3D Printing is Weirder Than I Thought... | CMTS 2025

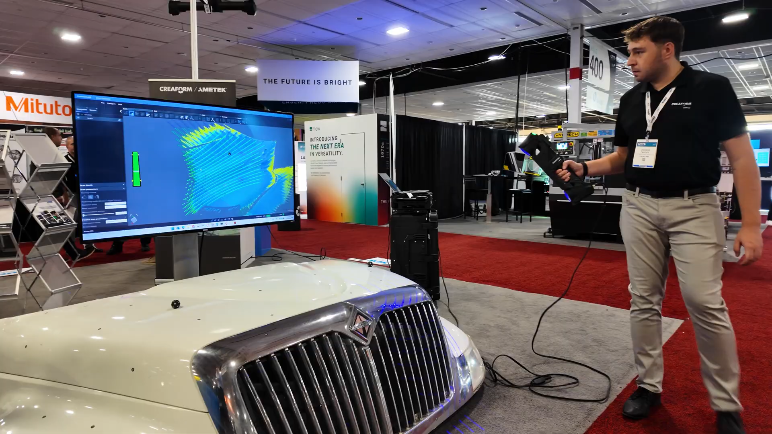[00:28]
So my first stop at the trade show was to the 3D Printing Canada booth.
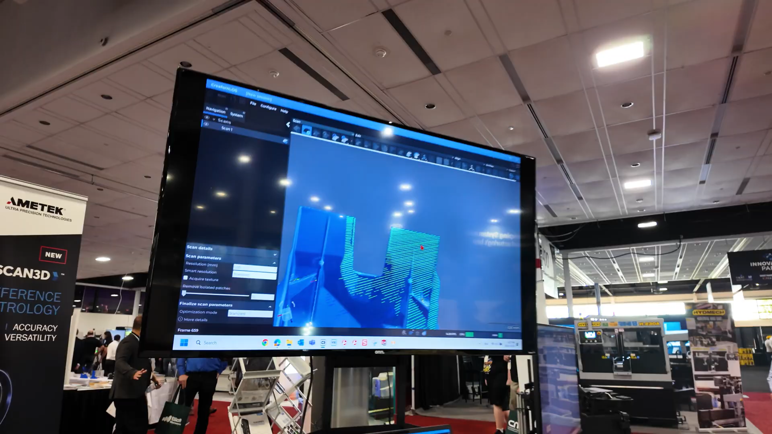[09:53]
We're here with the HandyScan Max. This is one of our several HandyScan products.
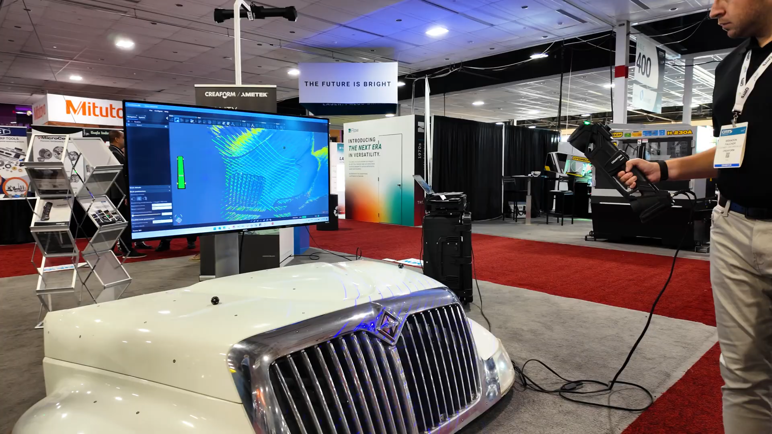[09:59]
This one's good for more of a longer range type scan. And what this allows us to capture is the geometry of a part in real time.
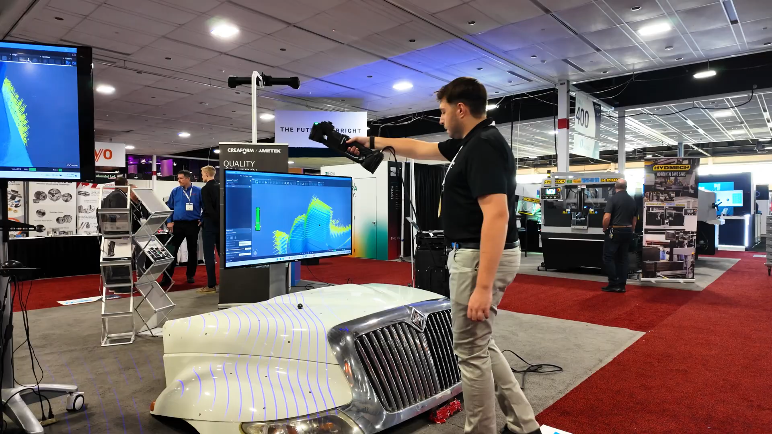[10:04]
So it does live meshing. And from there, usually we'll do reverse engineering or quality control on whatever surface we've acquired.
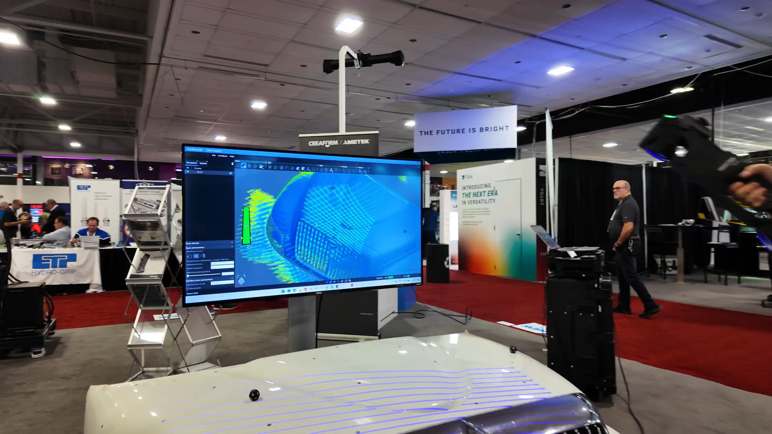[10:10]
This is a new technology we came out with a year and a half or so ago.
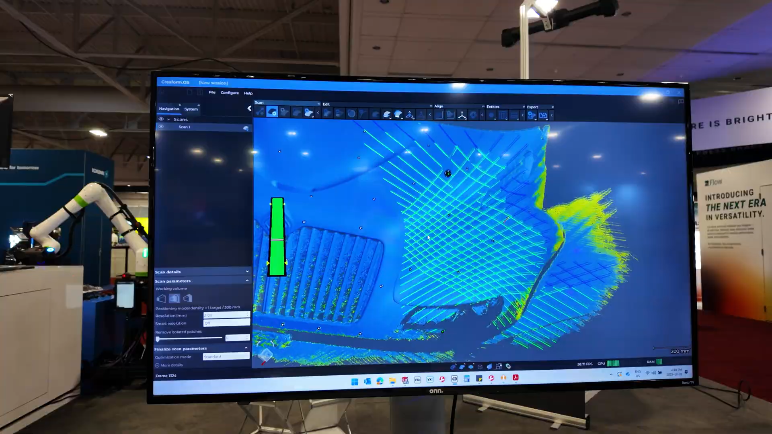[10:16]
So we're exploring different distances to scan different resolutions as well.